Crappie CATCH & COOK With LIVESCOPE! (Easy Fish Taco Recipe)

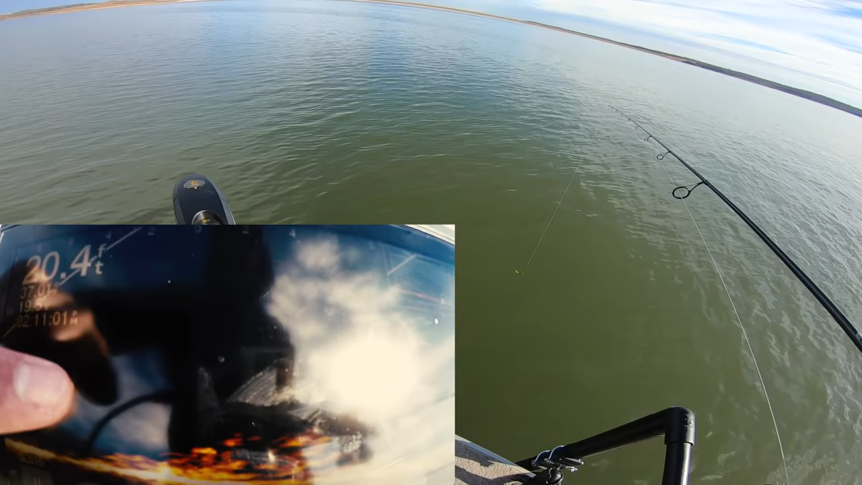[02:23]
On screen: depth 20.4 ft
wind uh right behind the sunshine here so probably gonna have bad glare so sorry about that but i don't know there's really no sense in waiting but we'll get some baits down there to these fish that are some of them are outside of the brush some are tucked in the brush but we'll just kind of see uh who wants to play here initially like i said oh oh my god i already have a fish on
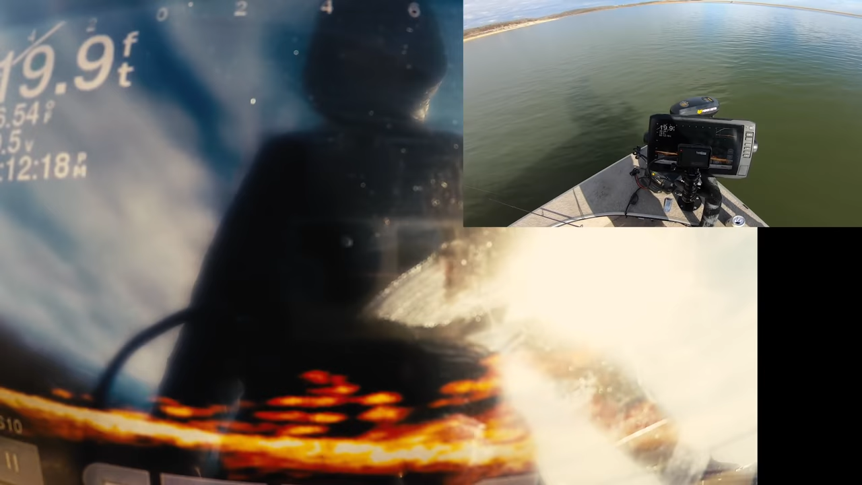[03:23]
On screen: depth 19.9 ft
all right kind of looks like those bigger ones are tucked a little bit farther back behind the tree there they go right there those are all fish on the screen those are all nice ones too kind of exactly how they were positioned
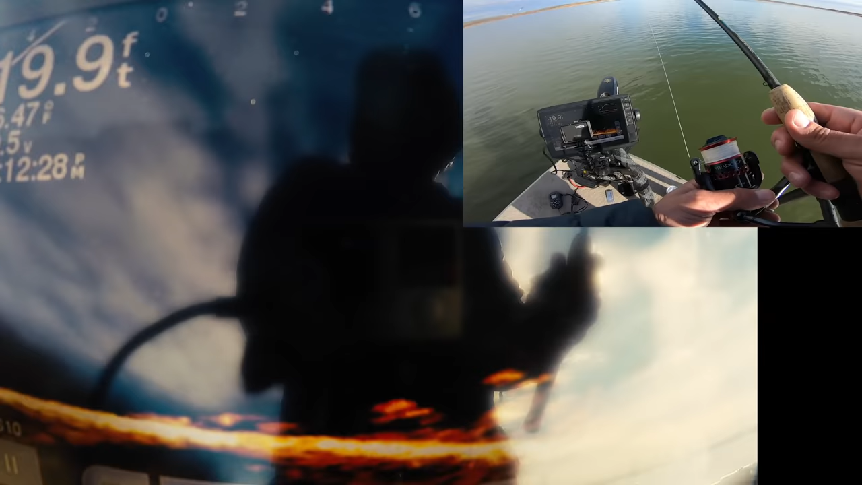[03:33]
On screen: depth 19.9 ft
yesterday on the same tree so we got the little one out of the way but now we're just trying to get like maybe a 12 and a 13 or something like that but shouldn't uh shouldn't take long here oh instant instant nope oh another one oh i spooked him nope he's still there stay with the fish come on come on playing keep away
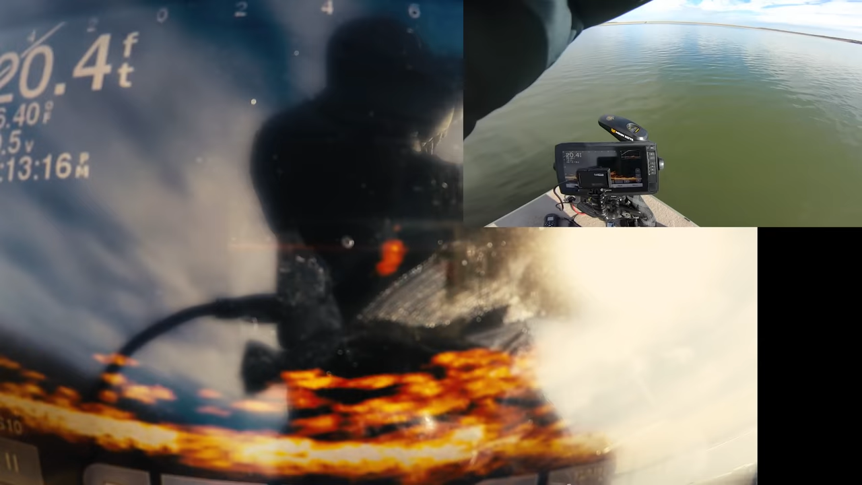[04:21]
On screen: depth 20.4 ft
got him right as the boat's driving by perfect
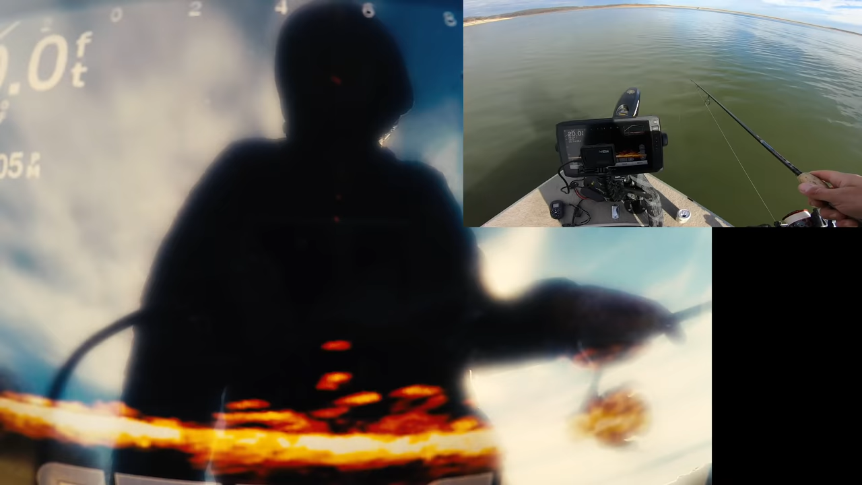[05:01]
they're hangry here we go i'm getting rocked by that boatway coming by so probably just have to wait a sec here oh he missed it oh he's back oh he's still there can we get him oh nope